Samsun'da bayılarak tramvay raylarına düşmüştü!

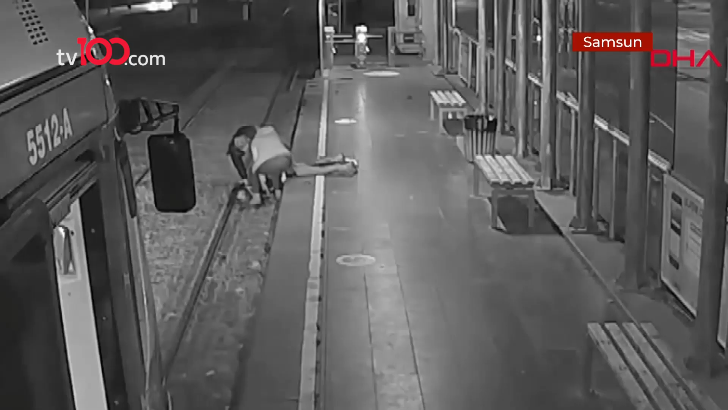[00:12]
Kadın Vatman'ın dikkati sayesinde ölümden döndü. Olay Samsun'da yaşandı. 21 yaşındaki Merve Hun Türk tramvay bekliyordu. Fenalaştı, ölümün kıyısına geldi. Tramvay durağına geldim.
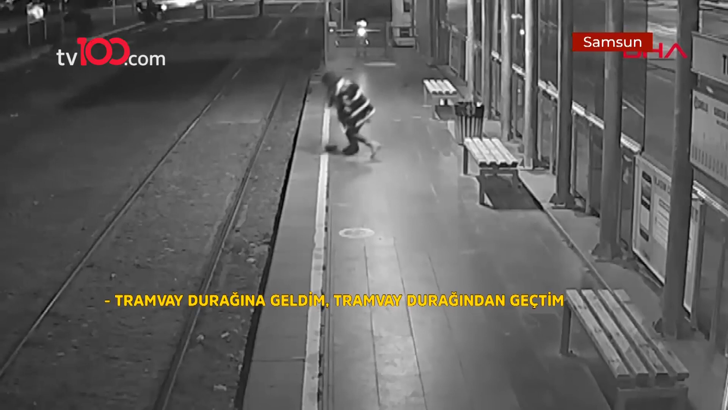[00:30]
Tramvay durağından geçtim. Telefonla arkadaşımla konuşuyordum. Ondan sonrasını hiçbir şekilde hatırlamıyorum. Gözlerini açtığında kendini raylarda buldu.